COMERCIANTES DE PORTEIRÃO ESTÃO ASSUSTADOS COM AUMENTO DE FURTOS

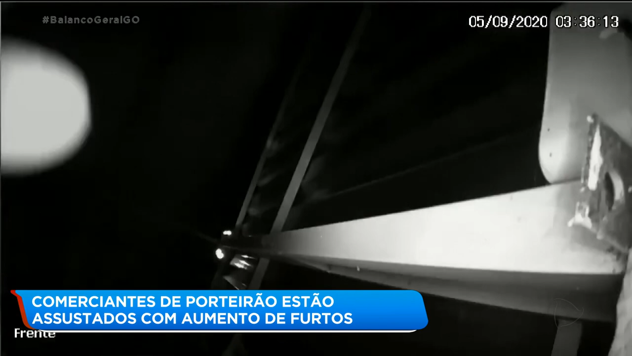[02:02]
Um pouco mais tarde, ele foi flagrado por outras câmeras tentando arrombar a grade da porta da frente. Com blusão com capuz, ele tentou abrir a porta.
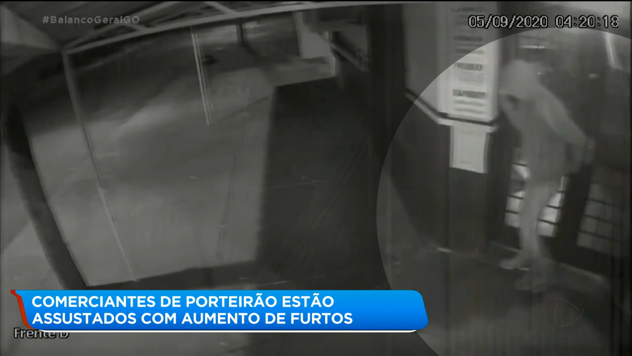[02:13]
Depois ficou no canto, procurando uma forma de entrar na panificadora. Veja que ele pegou a barra de ferro para tentar abrir uma outra porta.
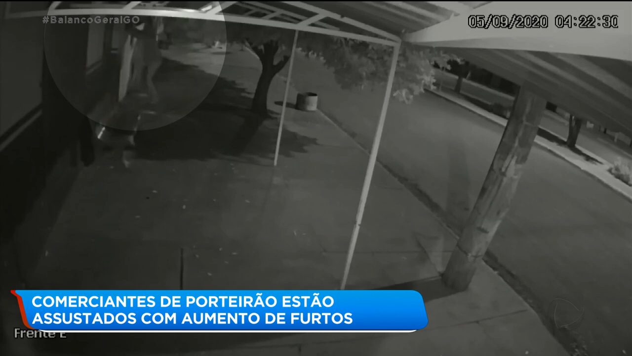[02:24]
Como não conseguiu, retornou e pulou o muro, entrando pelos fundos. Repare que ele abriu os freezers e pegou um pacote de biscoito congelado. O prejuízo só não foi maior porque o padeiro, que é sócio do Kessley, chegou na hora.
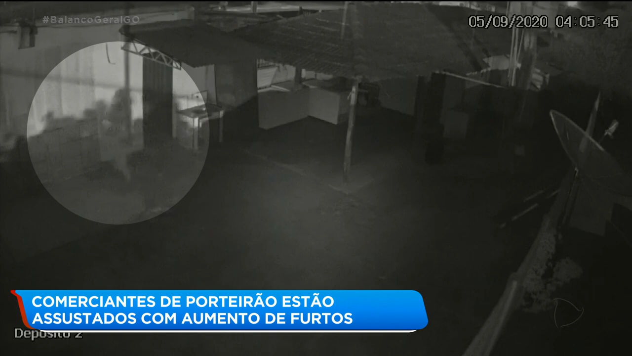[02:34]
Com a chegada do meu sócio na panificadora,
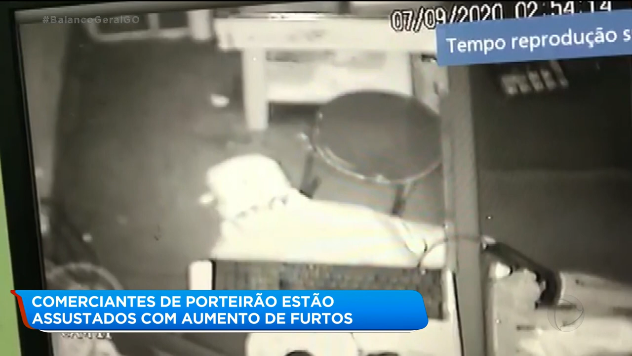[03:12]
Dois dias depois do crime na panificadora, já na segunda-feira, foi a vez do supermercado ser invadido pelo ladrão. Eram 2h54 da madrugada, quando a câmera de segurança flagrou o homem abrindo o caixa. Ele usa um isqueiro para iluminar o local. Ele retirou o monitor do computador e a gaveta do lugar e espalhou papéis pelo chão.
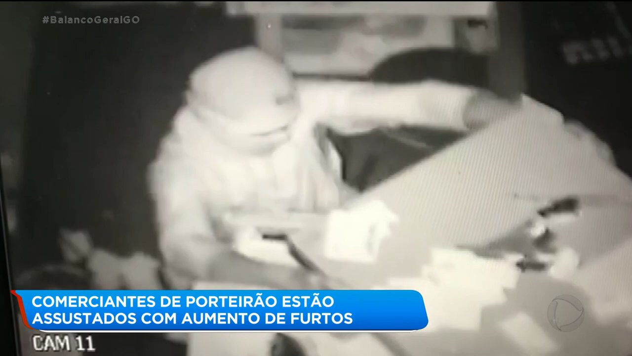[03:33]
O ladrão saiu levando os 600 reais que estavam no caixa.
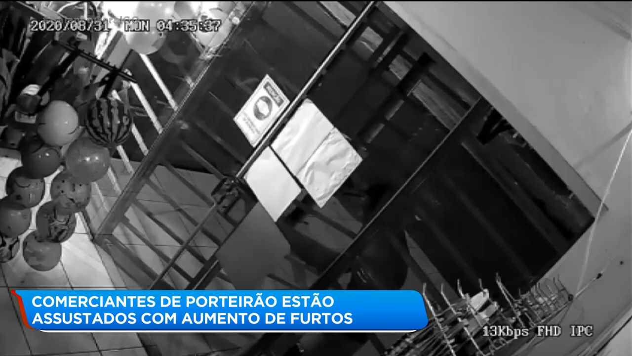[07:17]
Ele usou uma barra de ferro para arrombar a porta e entrar na loja.